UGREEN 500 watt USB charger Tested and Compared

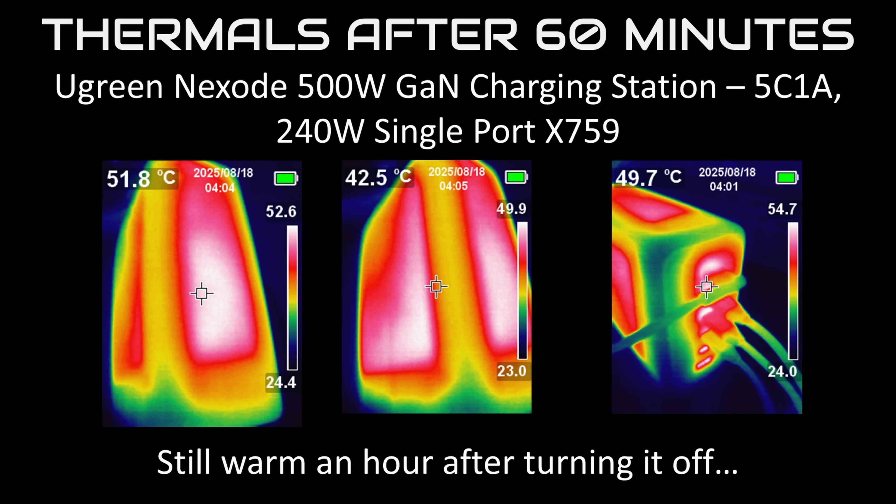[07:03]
It got warm, but not what I would say hot. It was interesting in that a small area heated up first and then it slowly spread out over the device.